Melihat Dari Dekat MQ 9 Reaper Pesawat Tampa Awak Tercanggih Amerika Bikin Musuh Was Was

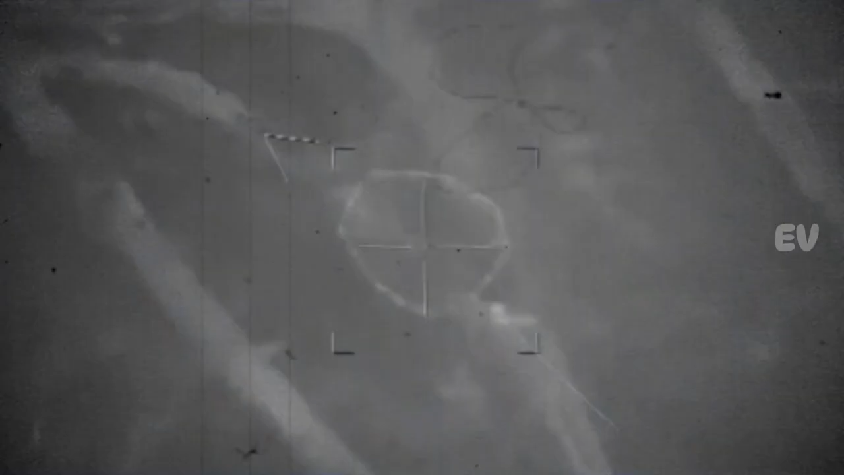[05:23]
Pesawat ini dilengkapi dengan berbagai sensor termasuk radar dan perangkat pengintaian elektromagnetik
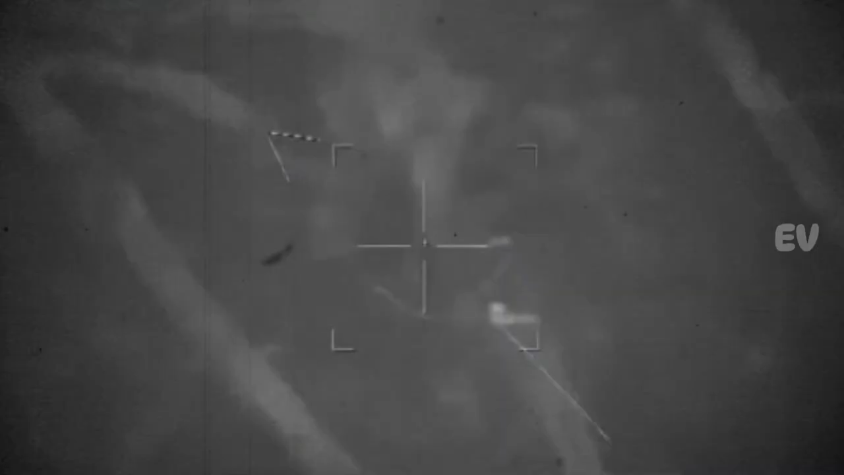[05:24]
yang memungkinkan pemantauan dan deteksi target di udara dan permukaan.